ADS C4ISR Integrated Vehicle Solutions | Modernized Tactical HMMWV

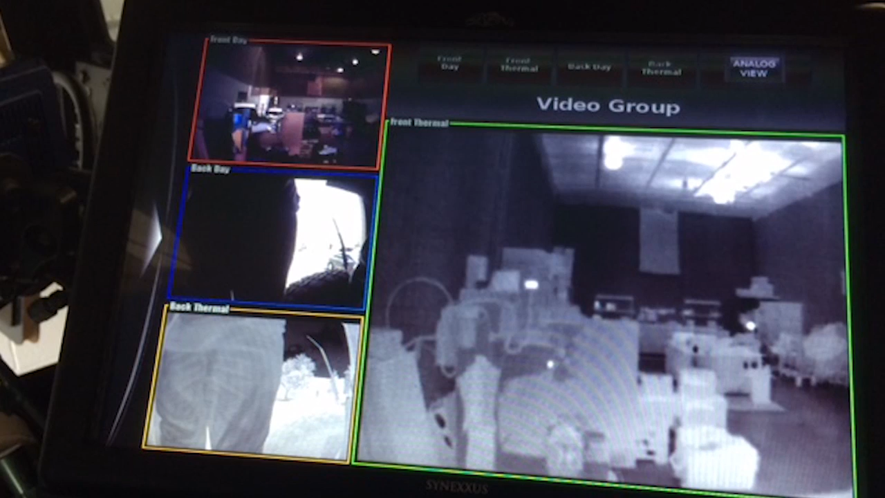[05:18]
so they can look at targets at a good standoff range in either thermal or day camera.